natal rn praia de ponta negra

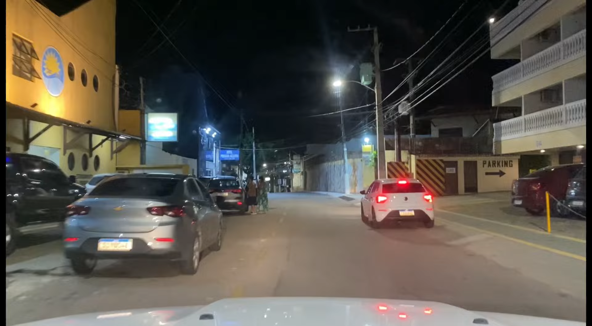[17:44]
Continuamos aqui na Avenida Engenheiro Roberto Freire. Até aqui à frente é Engenheiro Roberto Freire. Vamos subir aqui em direção à Vila de Ponta Negra. Fizemos este passeio.
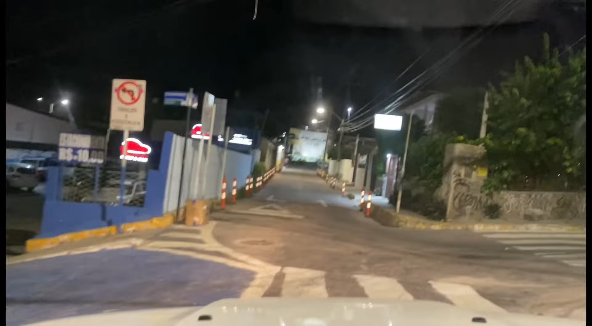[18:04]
Esse passeio por aqui. Vamos lá.
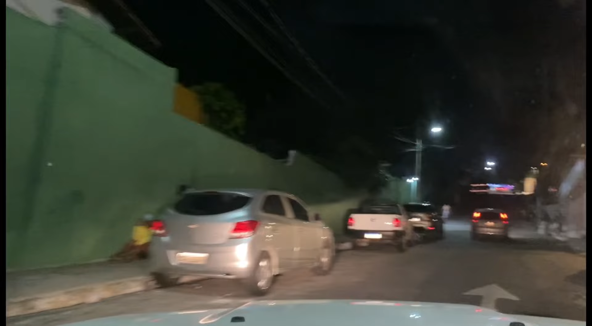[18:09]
Vamos subir, vamos embora. Agora estamos aqui na Rua Afonso Magalhães. A subida aqui de quem tá na praia vem aqui no Ligzab.
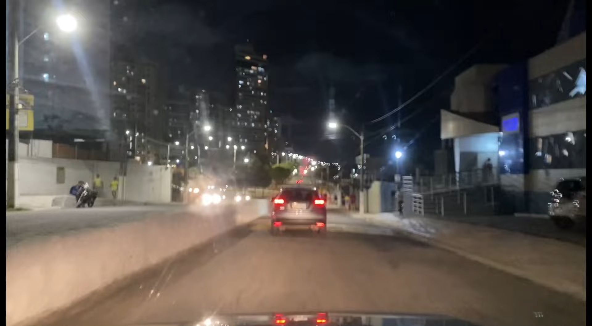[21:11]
Então vamos aqui filmando até lá o campo do ABC. Eu acho que é aquelas eliminatórias para a Copa do Nordeste, se eu não me engano. Parece que existe eliminatórias para a Copa do Nordeste, com o Nordestão. Então vamos passar aqui em frente ao estádio do ABC.
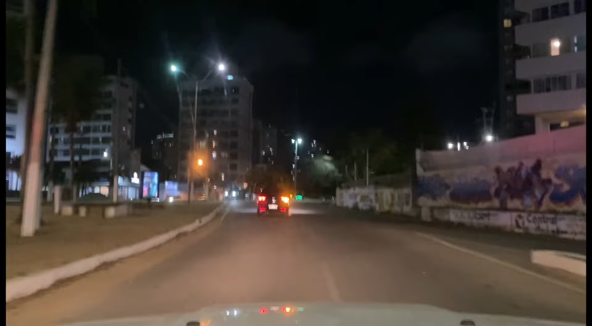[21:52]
uns quiosquezinhos, o pessoal ali que vai botar sua barraquinha para fazer a sua venda. Tava todo mundo lá.
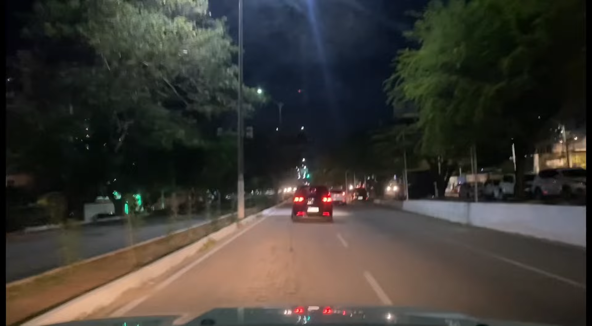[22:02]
Quando eu tava vindo agora finalzinho da tarde também, tava o pessoal lá. Agora finalzinho da tarde para noite. Vamos aproveitar aqui esse sinal. Vamos até o campo do ABC. Avenida Deputado Antônio F. de Queiroz.
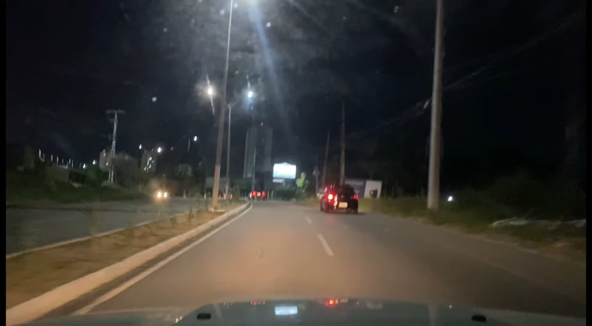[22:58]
Os refletores acesos aqui do Frasqueirão, como é conhecido o campo do ABC. Frasqueirão, o nome do estádio é Maria Lamas Farache. Isso, Maria Lamas Farache. Tem pouco carro, pouca gente.